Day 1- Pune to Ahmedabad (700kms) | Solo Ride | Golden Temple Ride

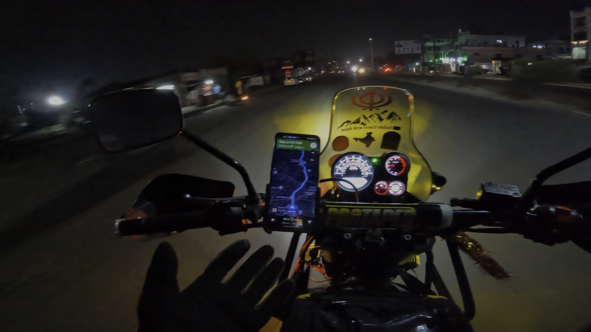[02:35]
तो अभी अहमदाबाद कुछ 13 hours 8 minutes है,
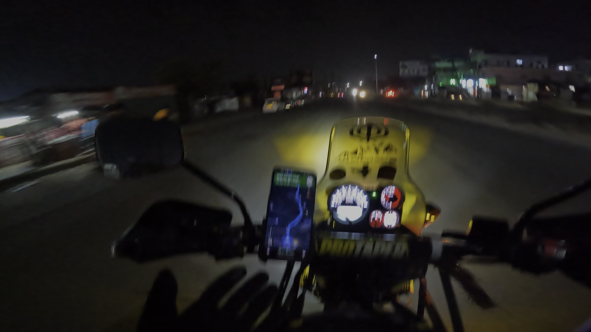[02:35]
वो की है 679 kilometers है।
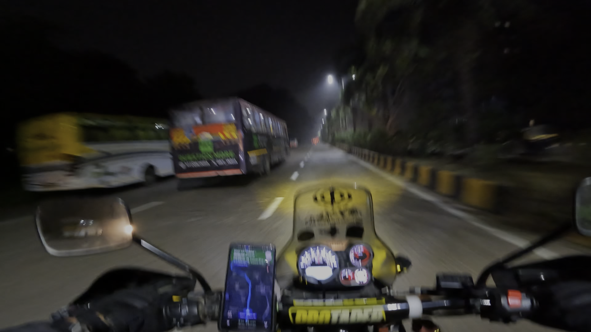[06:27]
तो भाई ठाणे पहुंचने वाले हैं और एक मैंने छोटा सा 2 मिनट का स्टॉप लिया जो कि पेट्रोल भराया बस अभी,